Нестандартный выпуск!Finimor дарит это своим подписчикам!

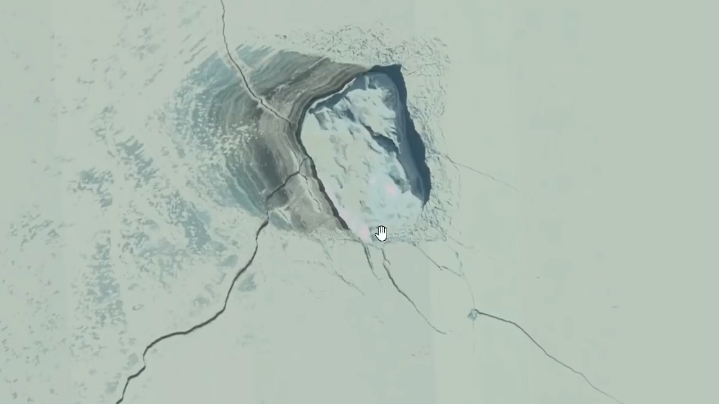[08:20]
То есть вот если по плоскости, это вершина, это бока. А вот перед, да?